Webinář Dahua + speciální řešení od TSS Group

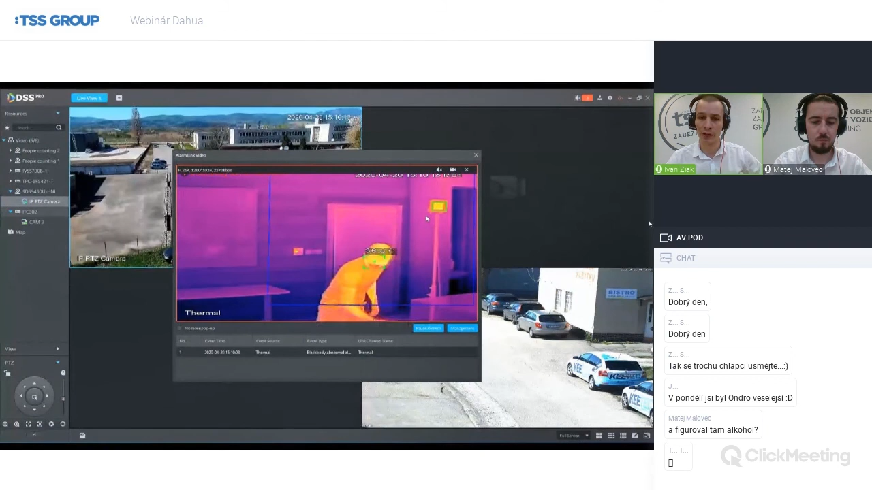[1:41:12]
To znamená, ja som to simuloval na prekrytí Blackbody, na zvýšenej teplote, prípadne na nejakej maske, ktorá nebola na tvári, čiže takto nejako vyskakuje to okno. Samozrejme, som si ho schopný ja nakonfigurovať na akúkoľvek ľubovoľnú udalosť, s ktorou pracujem.